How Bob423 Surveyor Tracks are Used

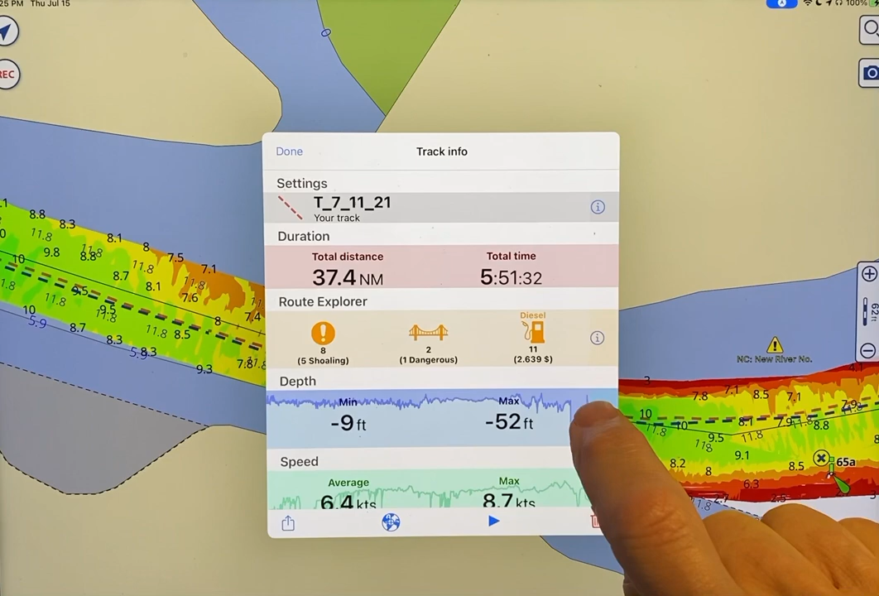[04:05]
Take note of 0.6. We're going to expand the chart so we can see more detail. And move until we get to 0.6 area. And you see there was a spike right here. It went down to 8.9 feet.
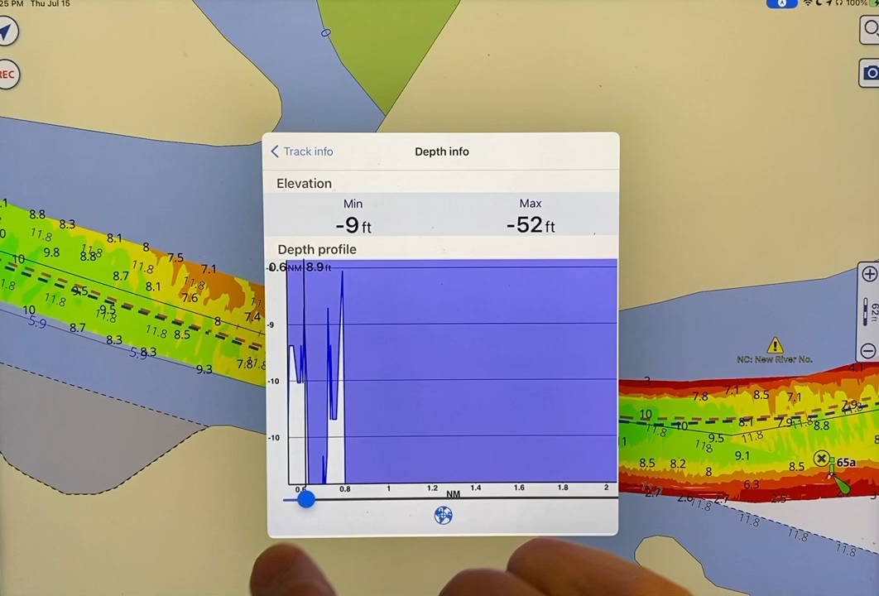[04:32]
And 8.9 feet with a tide of 2.4 the next morning resulted in a depth of 6.5 feet. That's a little shallow. And where is it at? It's at the globe. It's right there, 6.5 feet.
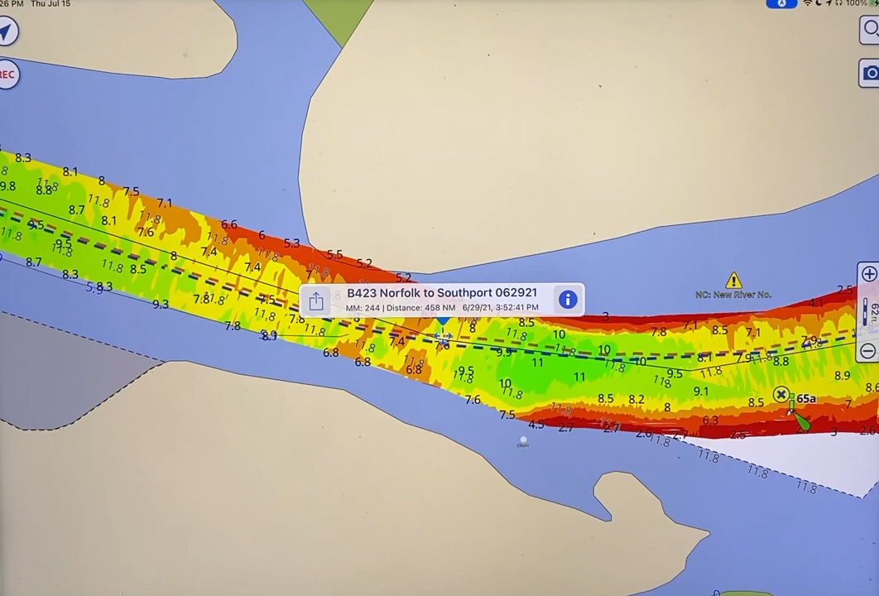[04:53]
So as of 6.29, we know the depth at that point. It's good to know. But was that the minimum? Well,
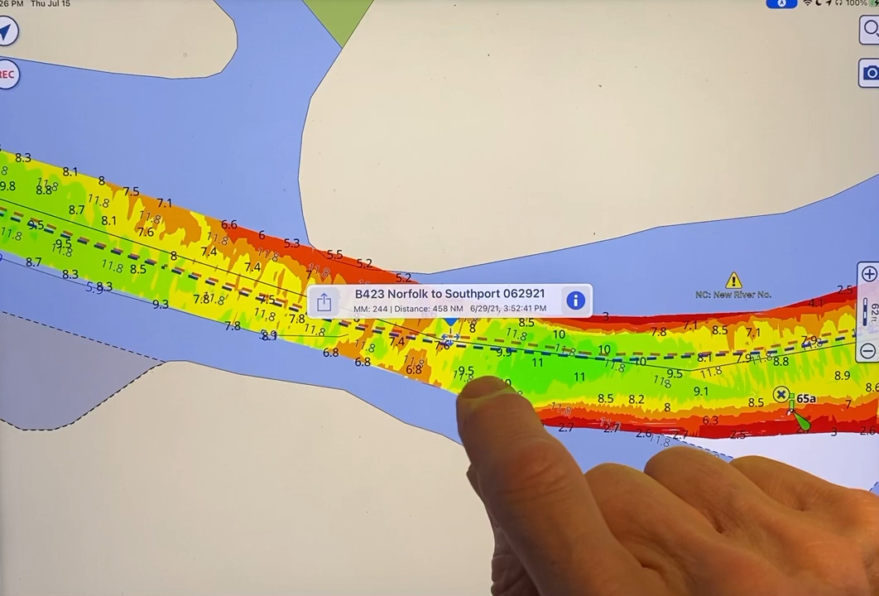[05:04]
I think we saw something that was a little bit more shallow than that. Again, 0.6. Take note of that because we're going to expand the scale so we can see what's happening.
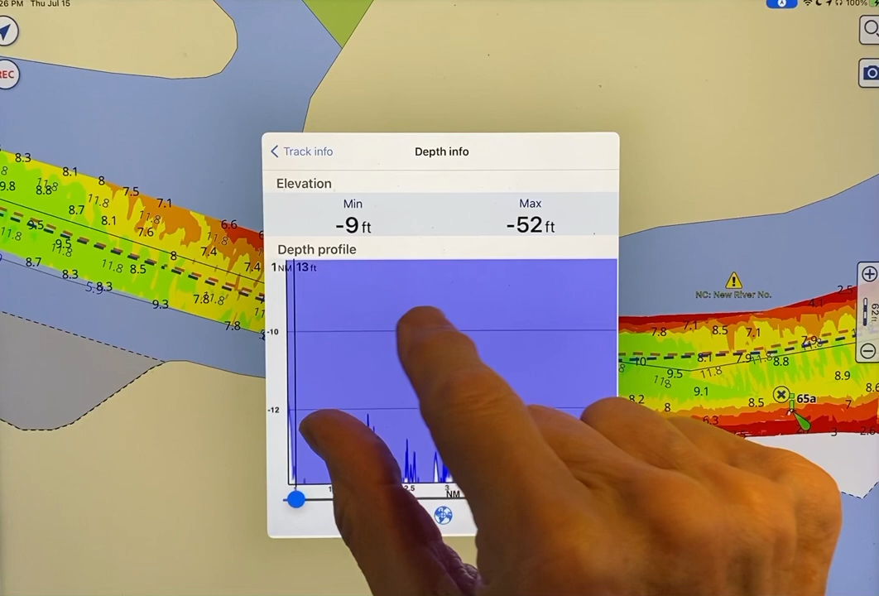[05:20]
Okay, there's our 8.9. What's happening right here? Look at that. That's down to 8.5 feet. Wow.
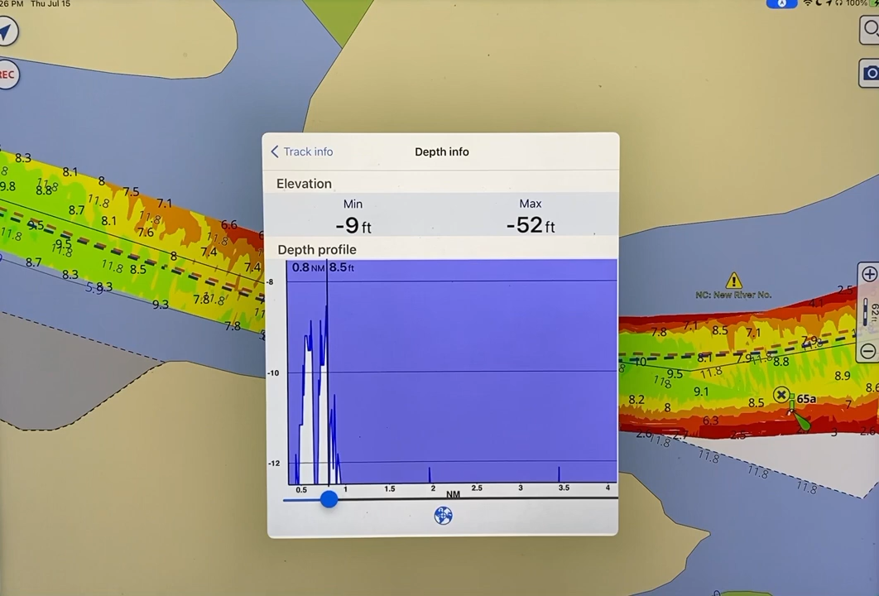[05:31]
With a tide of 2.4 feet, that's down to 6.1 feet. That's at the globe to find out where that's at. Oh, it's right there.
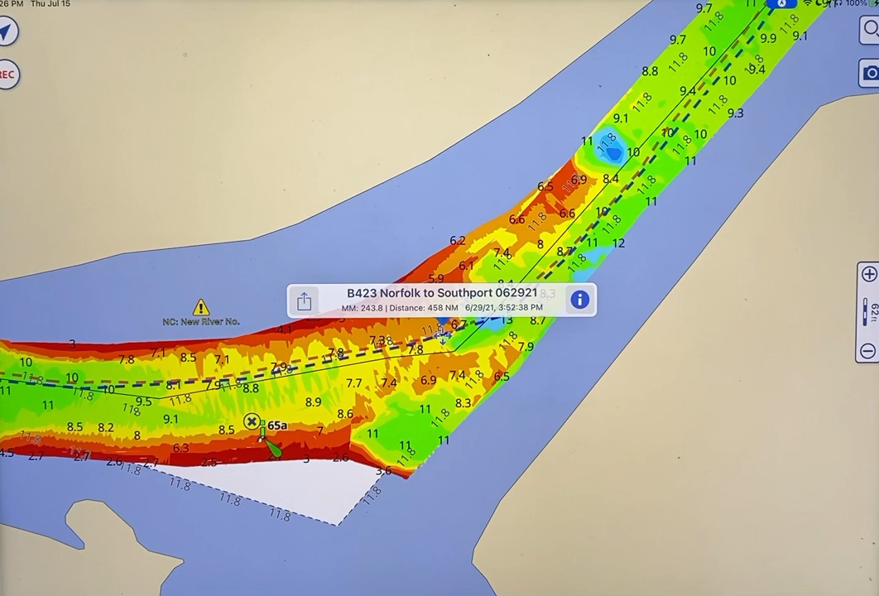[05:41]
Well, that's good to know. And so what happens is I take these charts, these tracks given to me by the explorer.